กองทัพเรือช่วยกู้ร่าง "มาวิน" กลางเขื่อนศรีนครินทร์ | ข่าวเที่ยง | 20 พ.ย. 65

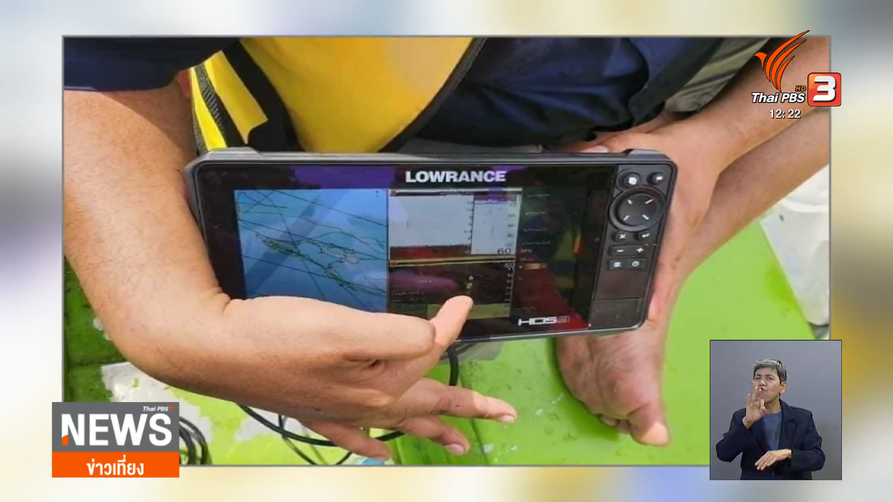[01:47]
หาบอกว่าพบร่างในมาวินนอนหงาย ซึ่งสภาพสบไม่เน่าเปื่อย แต่ว่า